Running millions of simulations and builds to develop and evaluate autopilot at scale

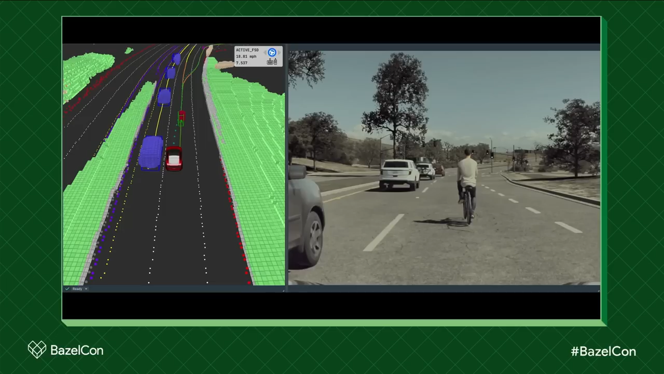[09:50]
the car gets very close to vehicles in the left lane. We can see from our data that this was a very uncomfortable experience that we need to address. Autopilot engineers are able to make changes in controls and vision
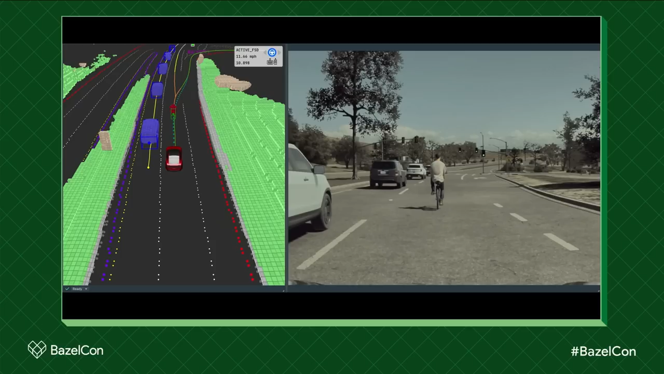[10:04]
and rerun the simulation.
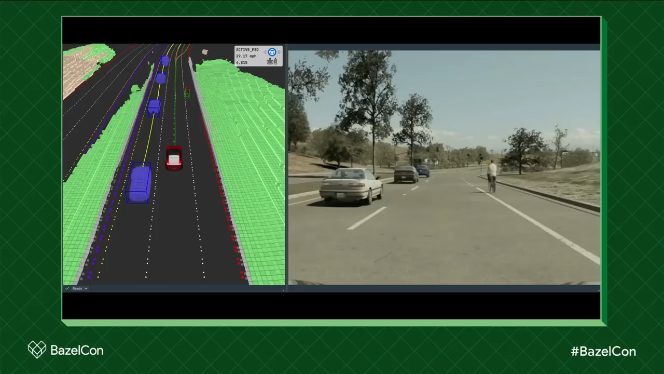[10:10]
In the rerun, we can see that everything works as expected.